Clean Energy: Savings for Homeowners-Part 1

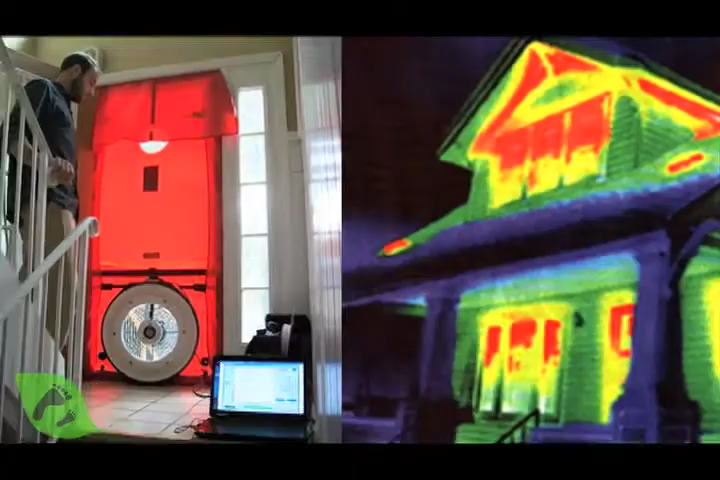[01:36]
and an infrared scan of the exterior of your home, can give you a sense of how well the home is insulated,
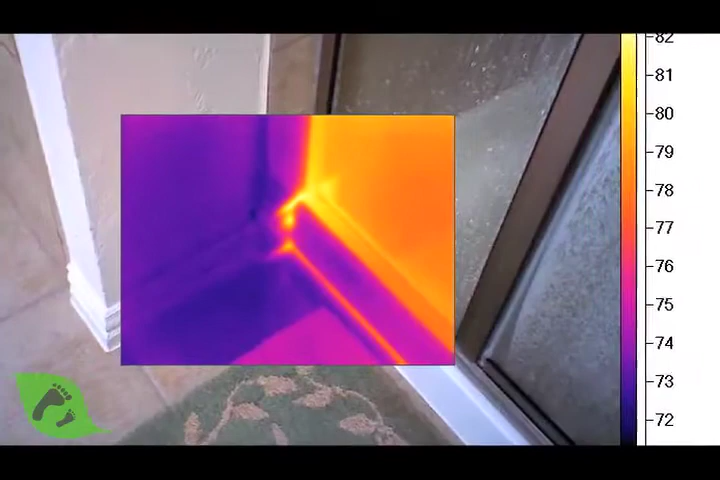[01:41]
as well as how leaky the walls,
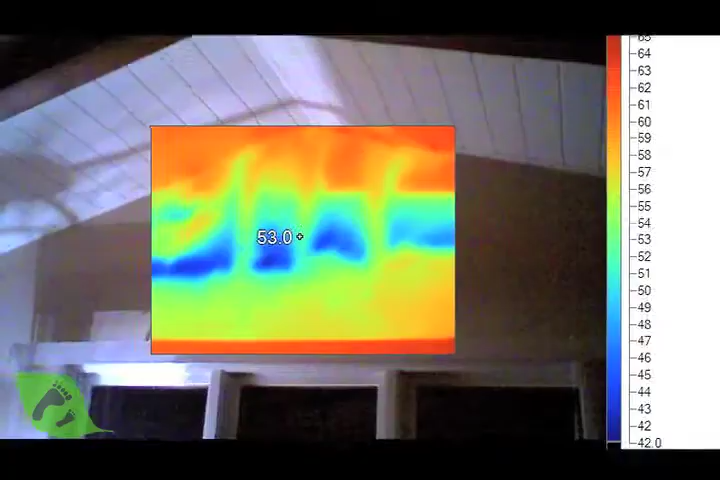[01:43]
or the windows, and the various penetrations in the walls are.